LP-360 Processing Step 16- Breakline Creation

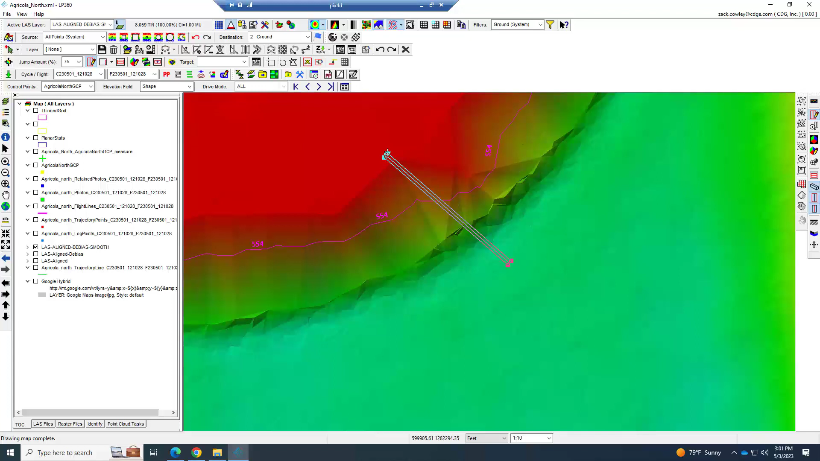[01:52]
and zoom out you can you can see the curve it going up the curve and up here's the top so you can you can see these areas here and this is only six inches of rise across this whole this radicals right here so here's our edge of pavement and here's our top and you got a few points that were creeping up it but there
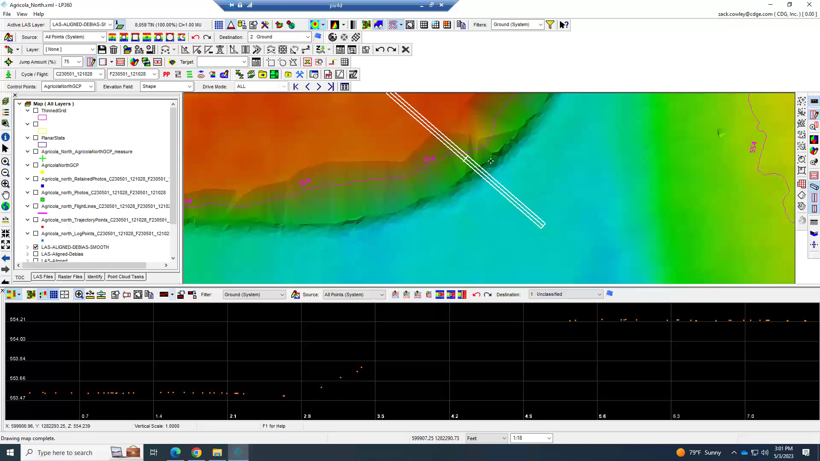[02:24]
within a tenth or so so we're not going to worry about it now if I change this to just thinning there's nothing in that view so
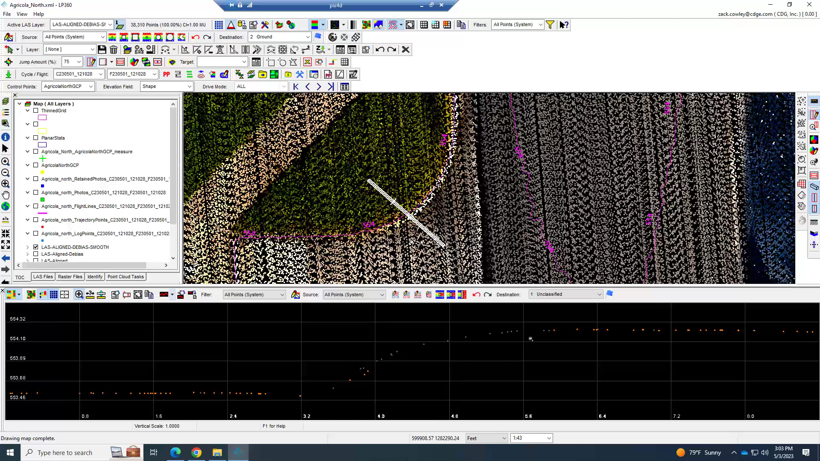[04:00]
brake lines and we're also going to want to buffer points out so that we can help avoid those vertical points and that's going to be taken care of in a couple of steps let me close this profile view here and we're going to first start by drafting some brake lines I'm going to draft
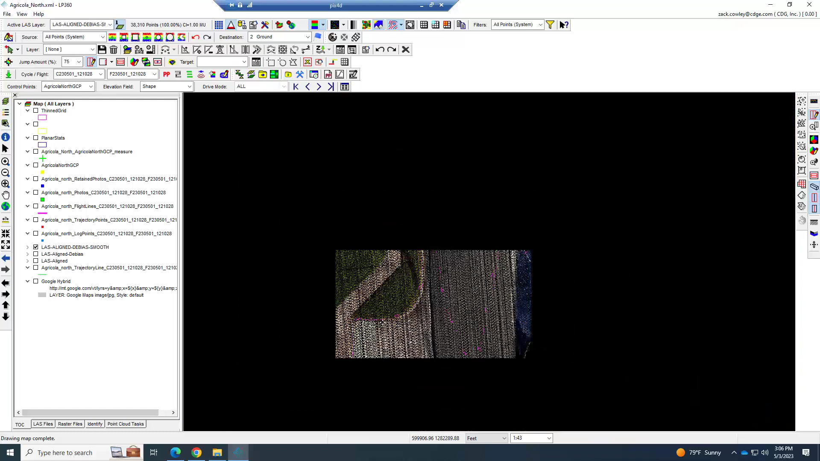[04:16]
one and then we'll look at the rest of the steps so
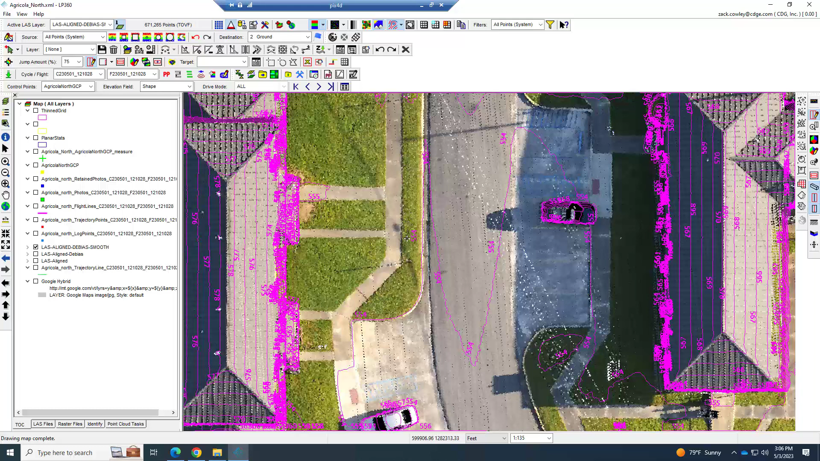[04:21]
this can be let me switch this back to ground I just saw that car in this case we're going to be drafting we want all the ground so we're
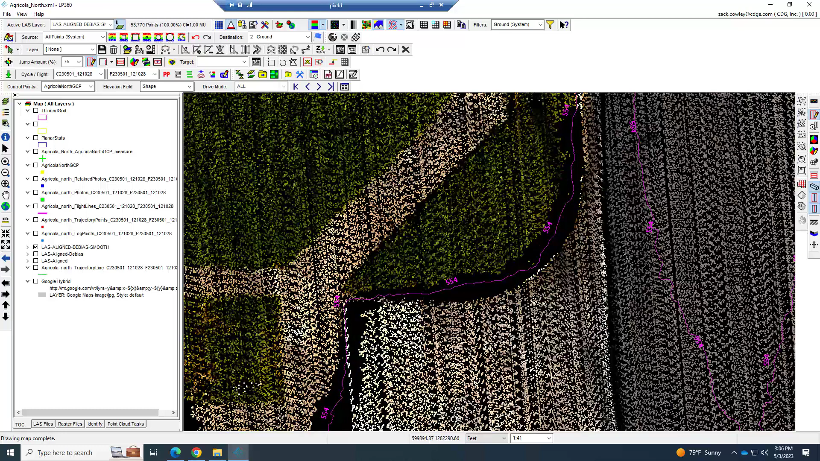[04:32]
going to try to snap along these ground lines here okay let me find
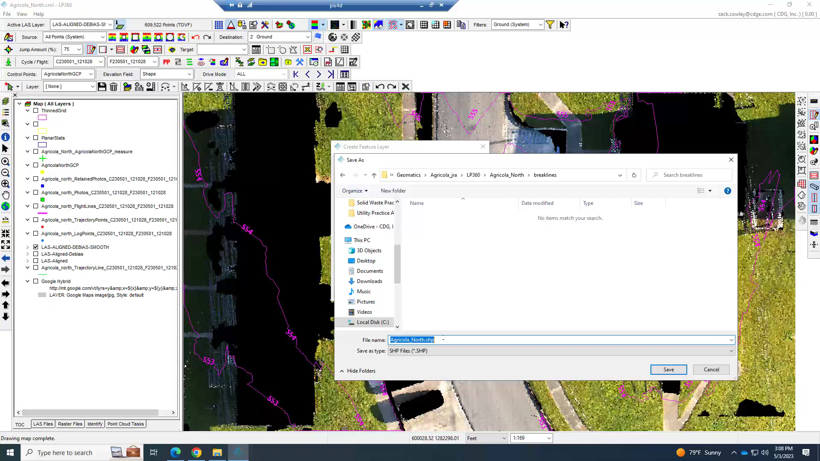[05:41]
north and I'm going to make a brake lines folder in here I'm going to call it go north brake lines save that's the layer is geometry type it can be anything you want it to be polygons 2d 3d in our case always be 3d and I'm going to do polyline now if you were doing a bunch of stuff for lakes or something you could
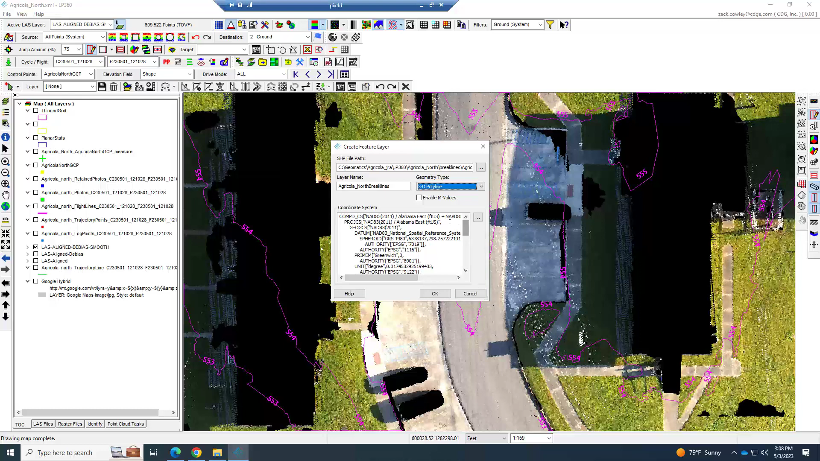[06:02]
make a separate layer for those and make them polygons I'm just going to I'm going to leave the enable M values off and I'm going to hit OK and now you'll see that this layer is in here now that it's made it is selected right here I can go and start creating features it's just this easy so but but before I do that let me get out of the command notice that there is no way for you to know how often you're clicking one
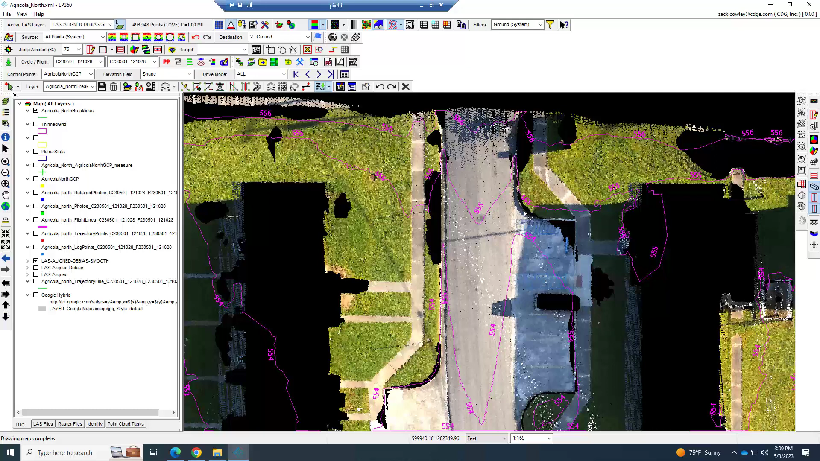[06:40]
of the downsides of digitizing data when we have this much data we have 5 million 4 million points you will get sucked into the trap of trying to click exactly on every dot and you will be so zoomed in
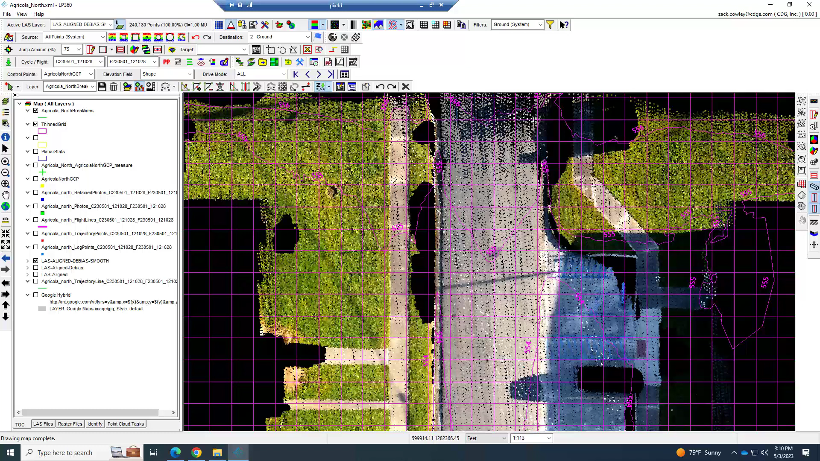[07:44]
do every 15 feet so every three grid squares so I'm going to just begin editing get in this general area for the purposes of what we're doing let me turn off these contours give me a little less look at and I'm just going to start clicking so every three ish and then you can put as many or as few as you want as you're going around curves
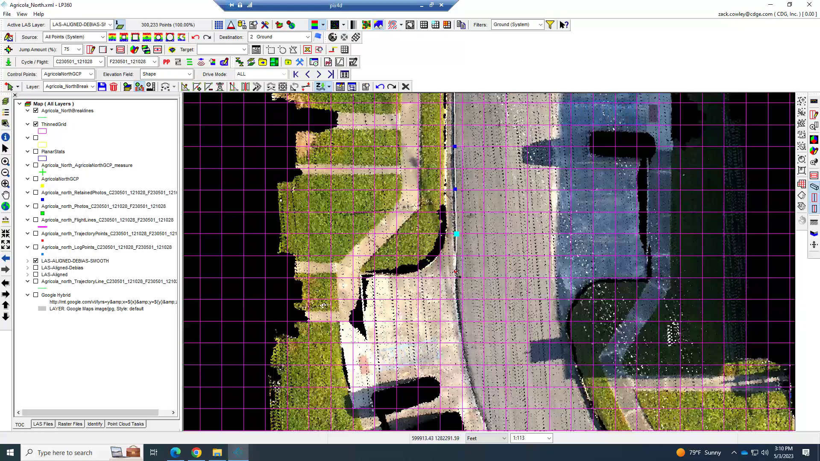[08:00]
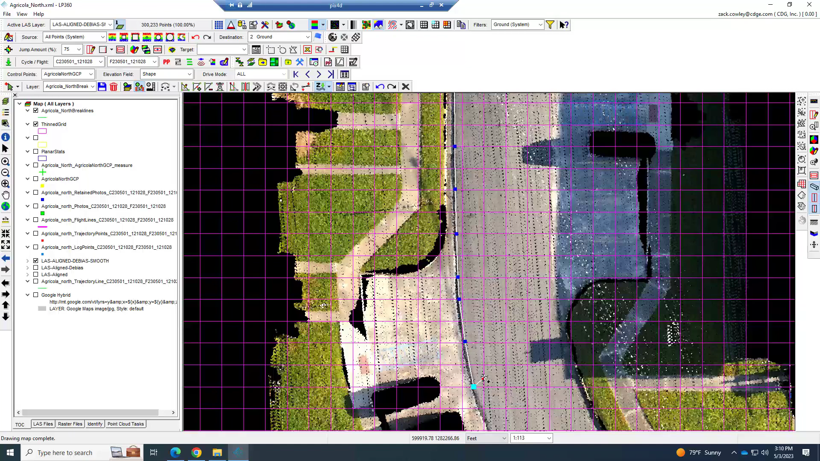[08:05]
keep in mind that this is copious more information than you would have from a ground survey so I'm going to hit a space right click excuse me and finish my edits so that is draws that in and notice that it immediately took that data out yours
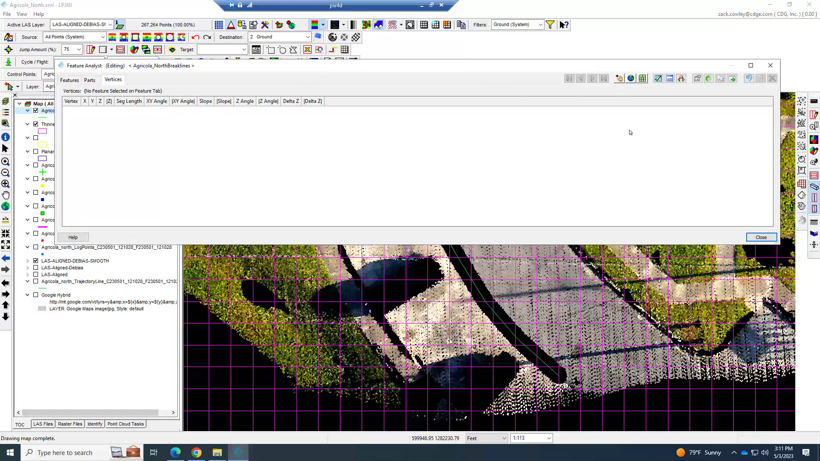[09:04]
choose a selector select this feature and I right click and go to feature analyst and go to vertices it didn't select it try it again you go to vertices I can see here that I have actual Z's and they're not all the same so this is how you quickly make sure that you're actually getting real information and if you click and you miss an elevate miss you might actually click there's no points you'll see a false elevation in
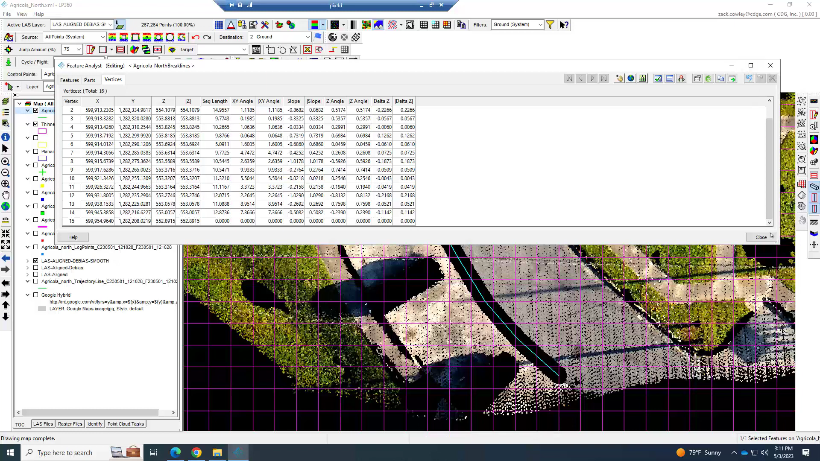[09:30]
here so notice that mine went ahead and immediately buffered that out let me show you how we did that we're going to our point cloud task and we're going to create a new point cloud task hit add and in this case we
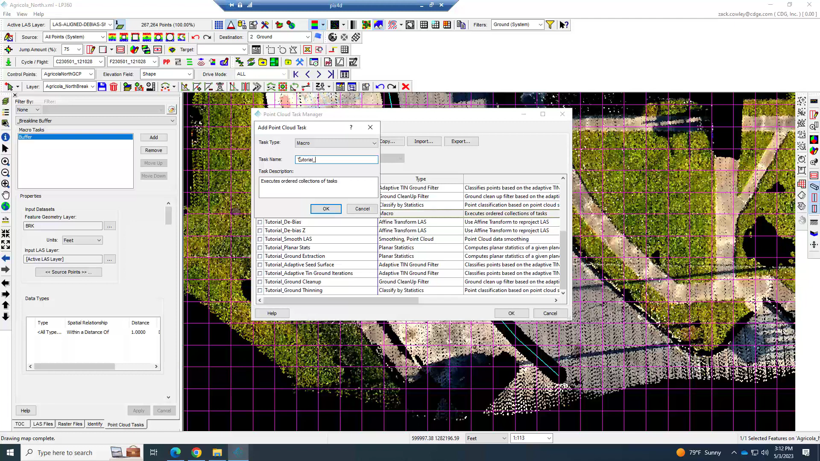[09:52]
want to choose a macro and it's give it a name that's something like something that has buffering and then I would just leave it at buffer and hit OK I'm going to cancel because I've already got one made in here in your buffer you want to go down your input data set and choose the feature geometry you want this macro to run so this is going to be a buffer or and that my case around all of my break lines no matter what they are you can this can be as simple as complex as you need be different buffers for different